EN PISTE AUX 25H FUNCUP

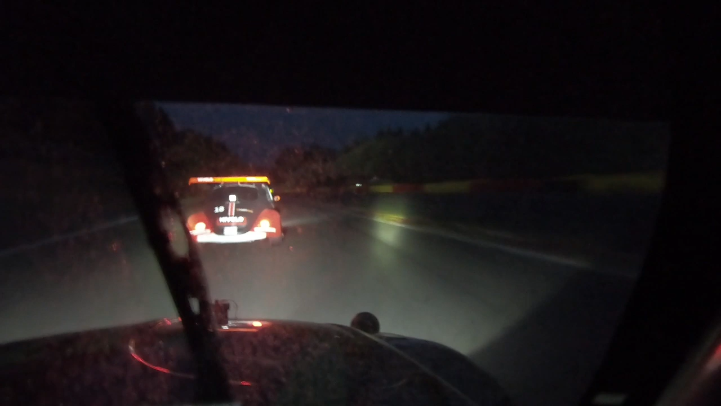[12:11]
On revient très très fort sur les voitures de devant, mais voilà, il y avait 12 tours, 11 ou 12 tours à rattraper.